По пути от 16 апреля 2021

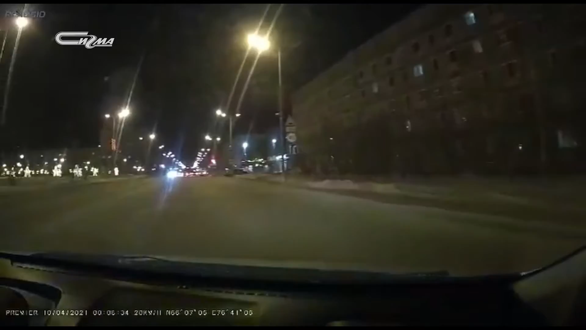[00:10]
Ночь, улица, светофор и два автомобиля на одной полосе. Обменявшись приветствиями, водитель темной машины резко перестраивается и сворачивает вправо, не дождавшись разрешающей зеленой стрелки. Нарушений тут сразу несколько и остались бы они исключительно на видео, но справедливость в этот раз все-таки восторжествовала. Оказывается, напротив общительных водителей стоял экипаж ДПС. Дорожные инспекторы включили маячок и отправились в погоню. А вот и результат. Погонять между рядами машин, нервируя окружающих, для некоторых водителей – развлечение.